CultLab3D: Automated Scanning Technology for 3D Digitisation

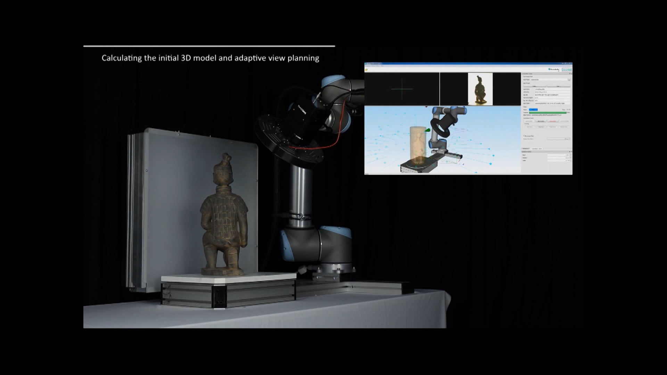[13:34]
state this is a 100 megapixel camera it's capturing against light so it's extracting silhouettes it's actually deriving a course model